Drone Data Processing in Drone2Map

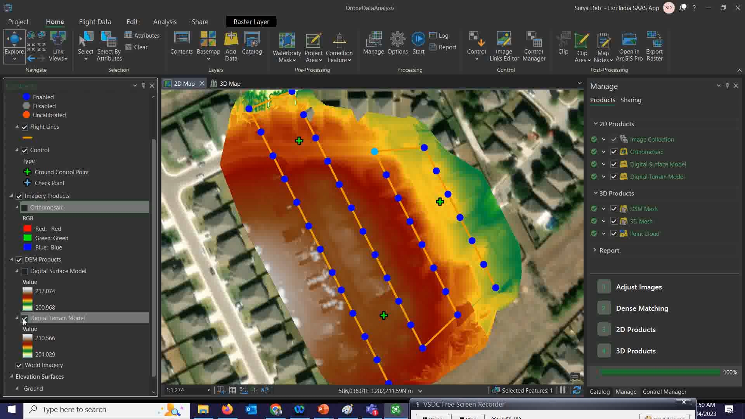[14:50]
So, this is the three products which we will going to generate. Okay. So, under the dem, you will get these two products like digital surface model and digital terrain model and and you will get over that there is ortho mosaic products.